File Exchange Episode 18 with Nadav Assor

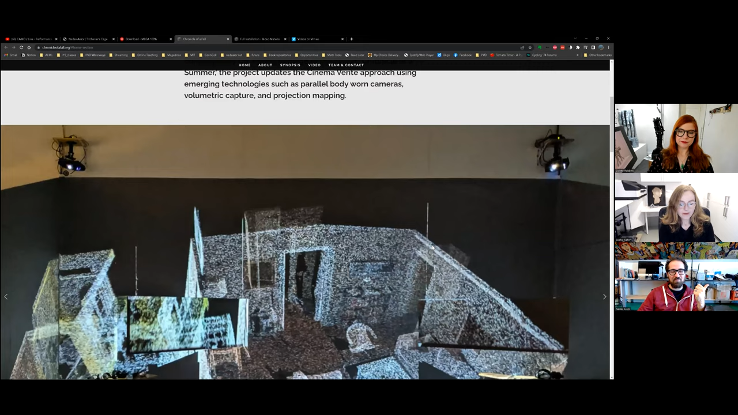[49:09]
A, a, a, a, the, a looking at what home is, is really was the driving question.
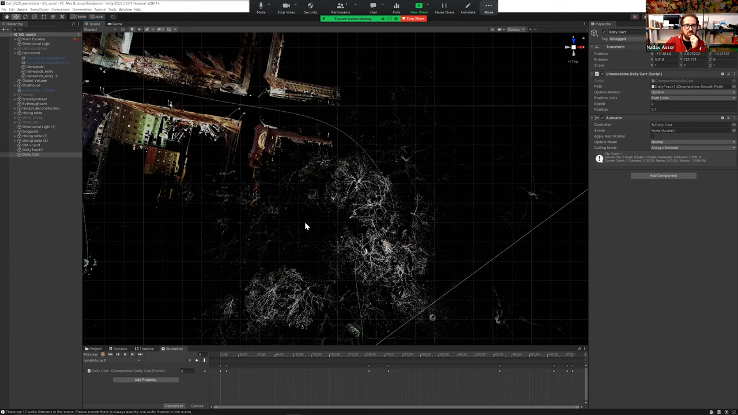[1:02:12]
of those worlds was comprised of different scenes different spaces that we scanned that the different scenes in our film take place in uh that kind of have to do with two of the characters because you saw there are two screens hanging in this space so uh because two videos always play at the same time and it was a huge headache to just edit them so they're just the right length to match up uh but we did it then and with our amazing
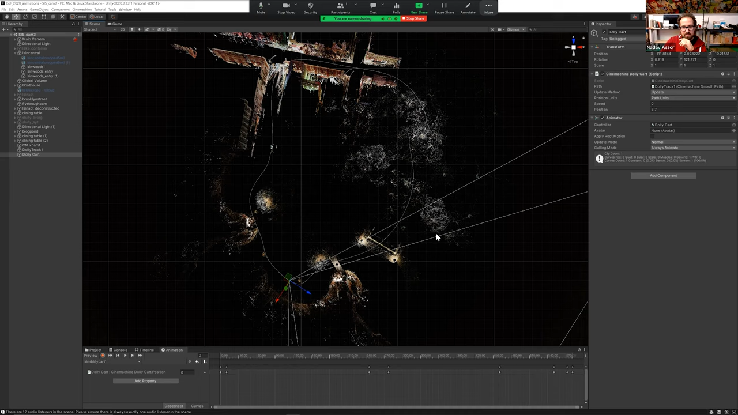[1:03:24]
ways using very odd software um and that ended up essentially in bits and pieces in unity that's where i did the final compositing and animation of this right so um what you're actually seeing projected in the space is an animation i rendered essentially offline um
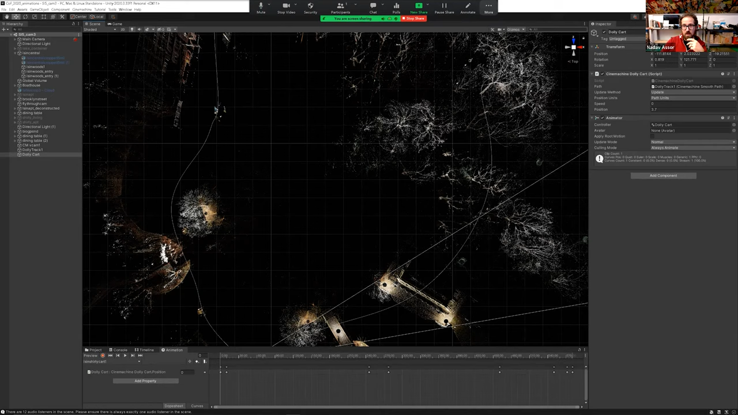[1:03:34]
from unity um let me kind of show you a little bit of that so this is just kind of like trying to play um play with that animation a little bit uh so it's it's gonna go a little slowly there you go but i can i can skip along the path